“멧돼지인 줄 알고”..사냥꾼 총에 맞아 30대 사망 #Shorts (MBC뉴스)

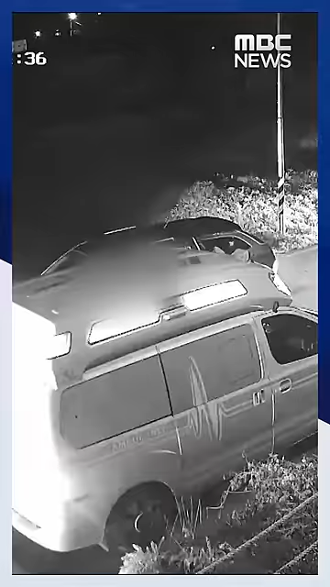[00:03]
늦은 밤 농촌마을의 한 도로에 차량 여러 대가 한꺼번에 멈춰서고 119 구급대원이 급하게 쓰러진 남성을 향해 달려나옵니다.
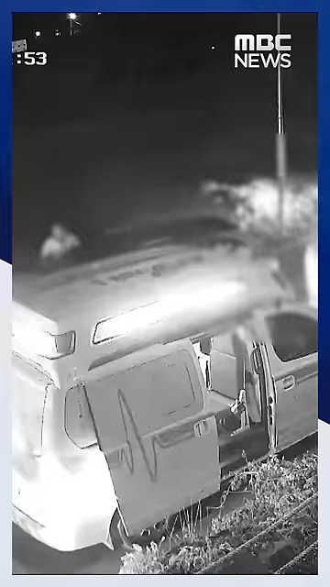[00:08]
구급대원들이 쓰러진 남성의 가슴을 쉴 새 없이 압박합니다.
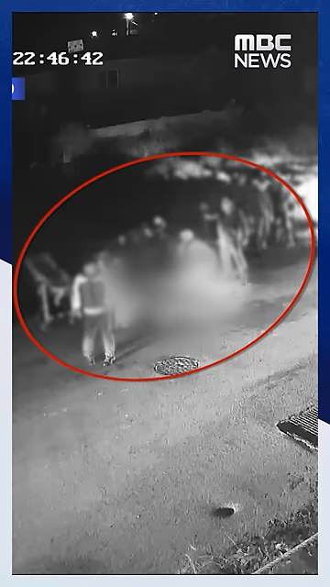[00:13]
야산에서 총을 맞은 이 30대 남성은 병원으로 옮겨졌지만 끝내 숨졌습니다.